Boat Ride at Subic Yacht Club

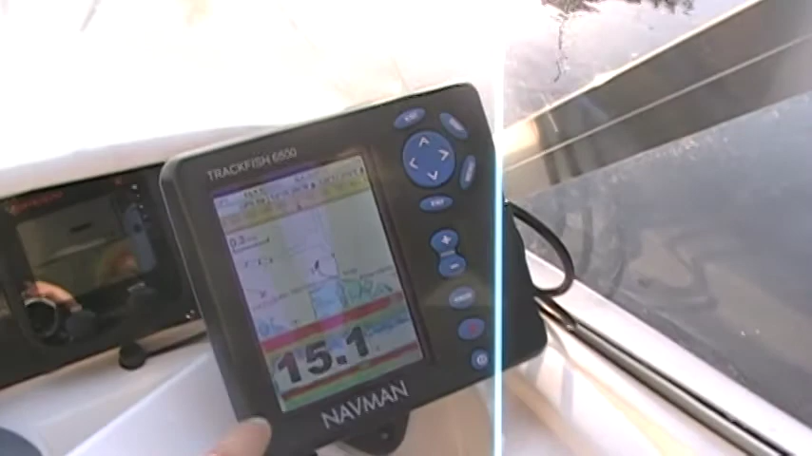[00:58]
Malaman mo kung may isda sa ilalim? Ito. Yung red, ano isda yan? Oo. Oh. Dito na kayo mag-bisa loob na lang.